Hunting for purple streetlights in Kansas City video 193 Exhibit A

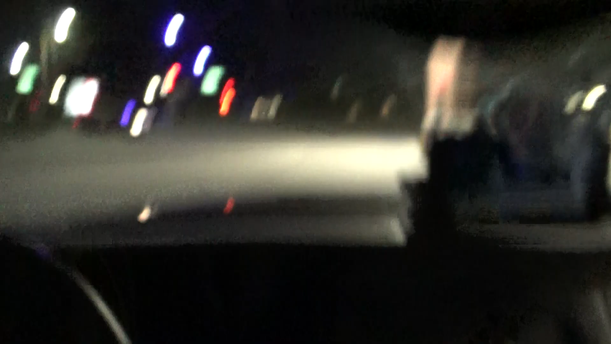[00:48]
I'm going to go get the LED patterns on these lights.